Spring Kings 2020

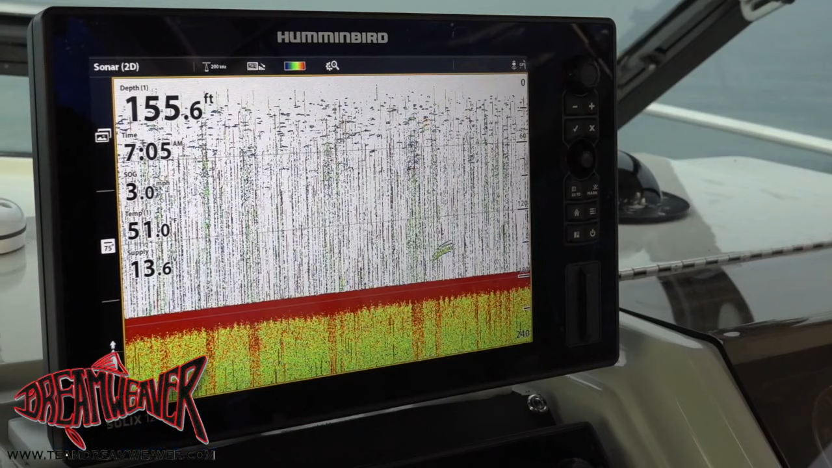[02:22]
On screen: depth 155.6 ft
The bait was from top to bottom of the Humminbird, so we decided to cover the entire quarter column. We had monododgers in three colors with little red dodgers for coho.